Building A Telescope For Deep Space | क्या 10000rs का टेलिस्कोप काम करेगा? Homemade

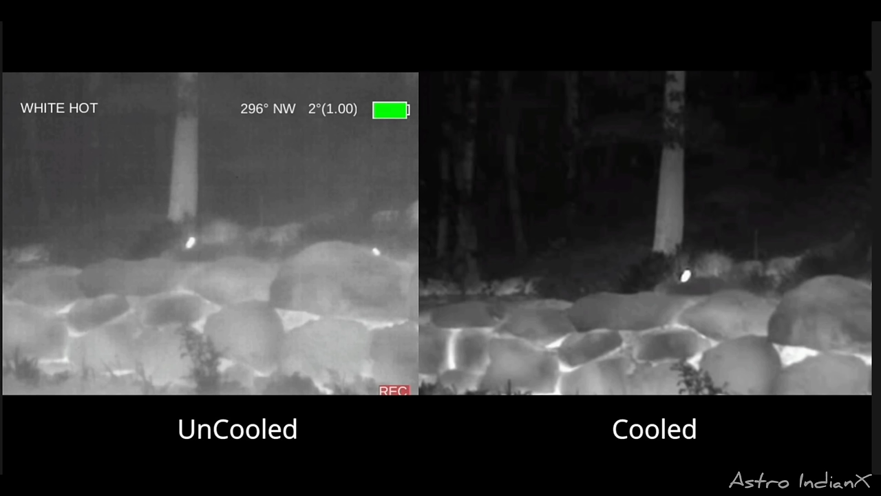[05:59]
noise और grains बढ़ेंगे image में ओके आप तीसरी प्रवलम की बात